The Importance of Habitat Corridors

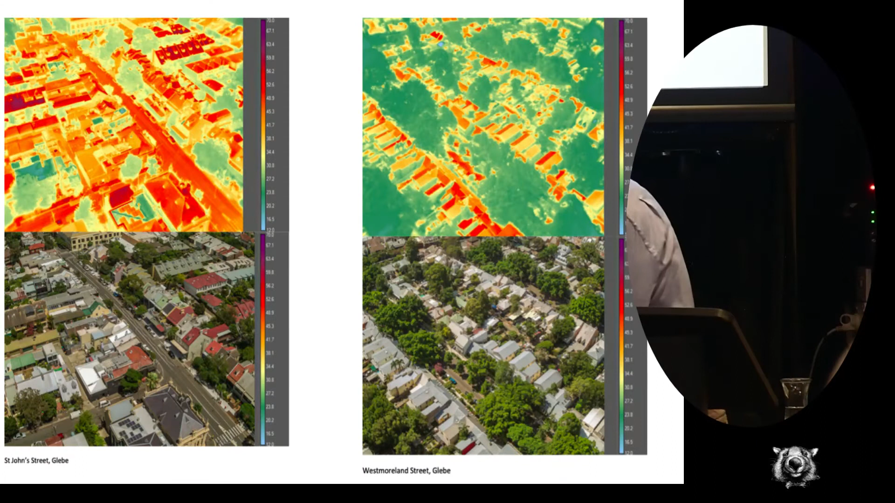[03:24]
and so the first thing I'd like to show is the impact of heat in the city, and you'll see these, these are both taken in Glebe, and the one on the left shows the impact of heat, heat is shown by the red or the orange, and you'll see the impact of heat without the tree canopy is quite severe.
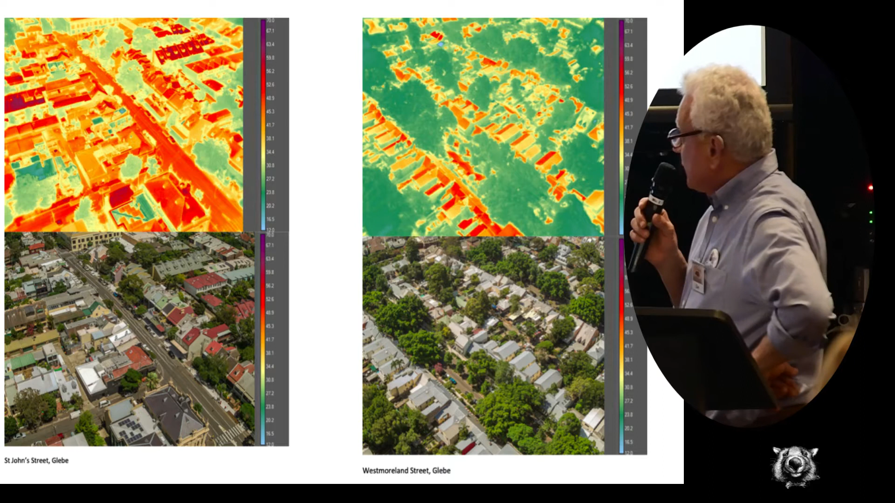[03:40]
On the right, you have another part of Glebe, which has got the tree canopy, and it's really quite a difference in the impact on the local environment.